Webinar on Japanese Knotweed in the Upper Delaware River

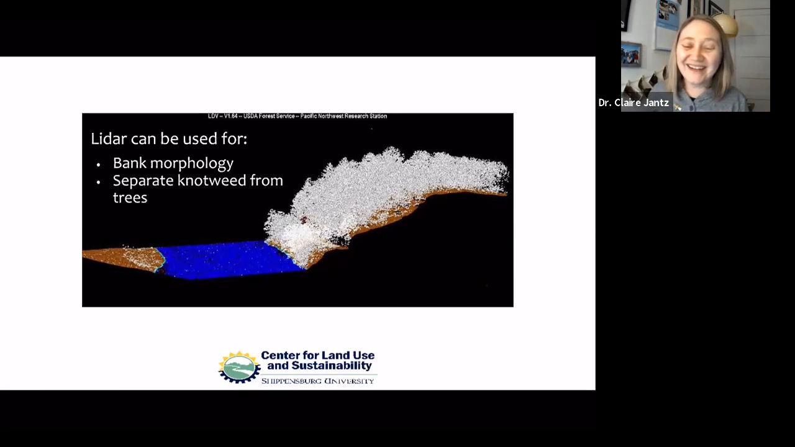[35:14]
So in the next slide, um, you can see an aerial view.